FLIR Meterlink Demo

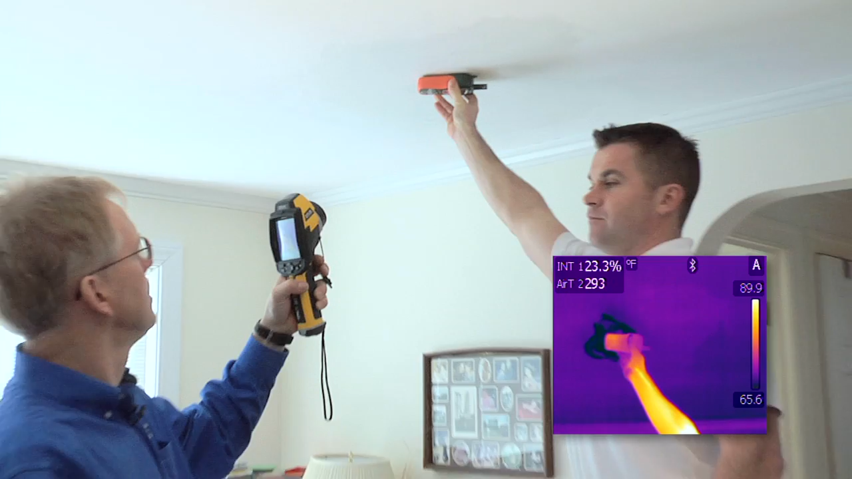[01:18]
Yep. And sure enough, we're there. Yep.
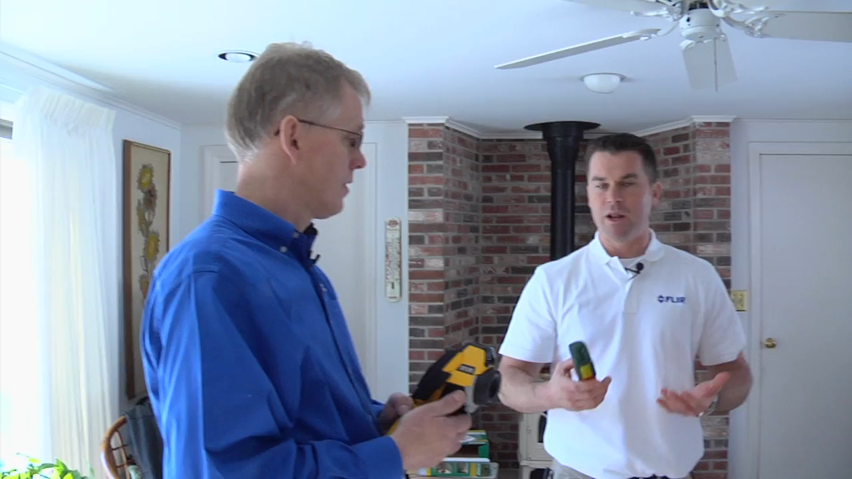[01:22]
Now we're in the family room here where we probably have some energy efficiency issues, and we're scanning the area with the FLIR B60 infrared camera,
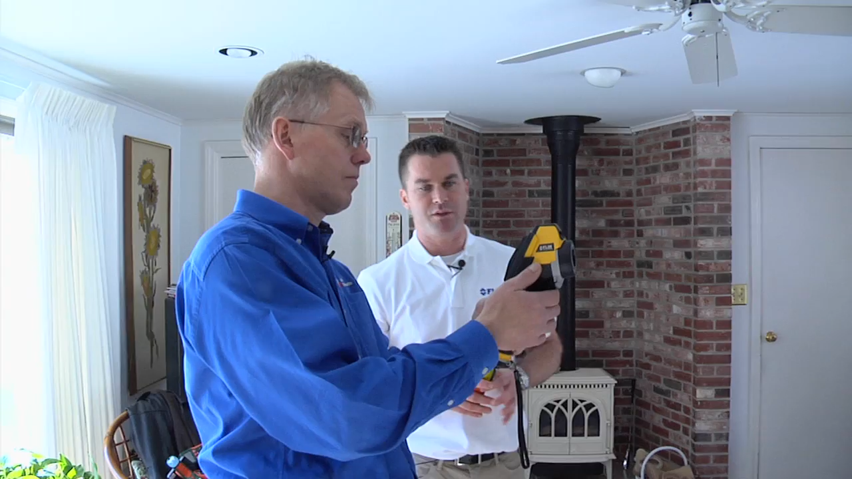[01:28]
and it looks like you've got a couple trouble spots there, Fleming.
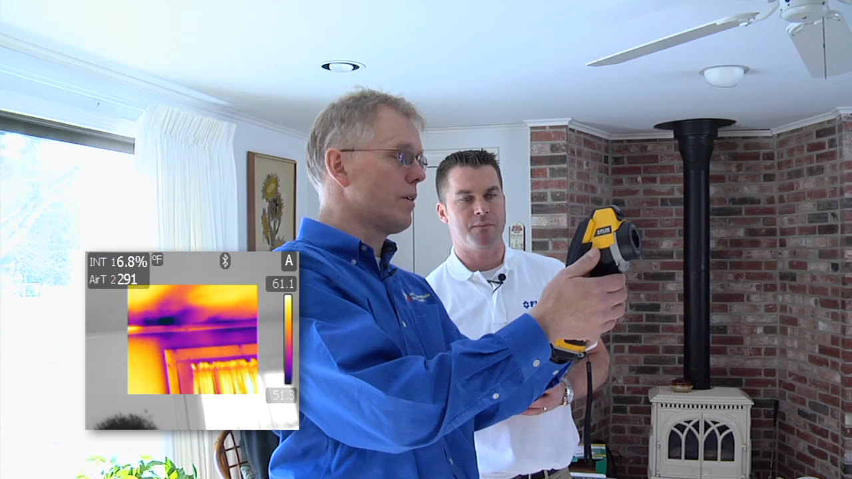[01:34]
Yeah, when we scanned through here, we noticed over the door some anomalies that could be moisture,
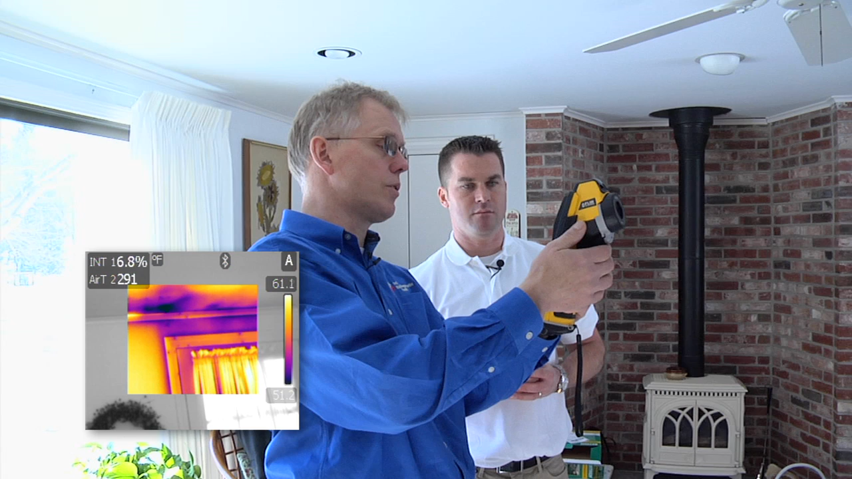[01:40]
On screen: scale top 61.1°F
so we want to verify that it's either going to be an insulation problem or a moisture problem. Okay. I'll go ahead and take a reading with the X-TEC moisture meter.
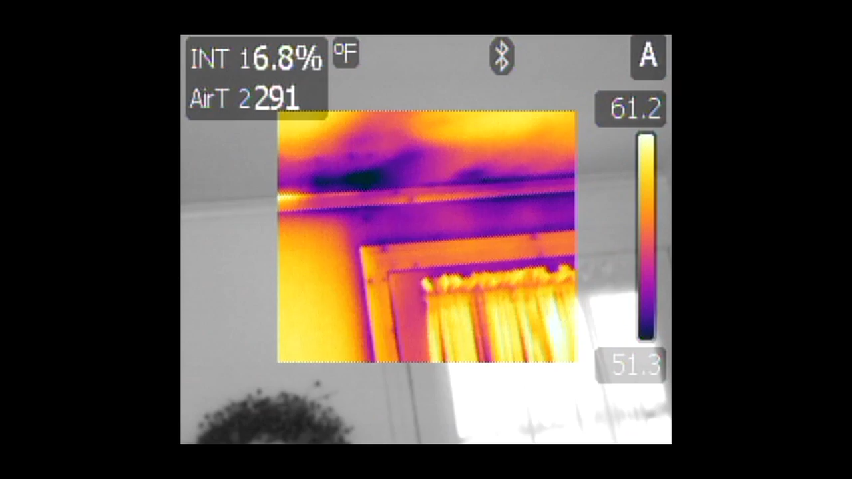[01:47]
On screen: scale top 61.2°F, scale bottom 51.3°F
Is this the area here? Yeah, I'll point the laser right there is where I see the biggest concentration.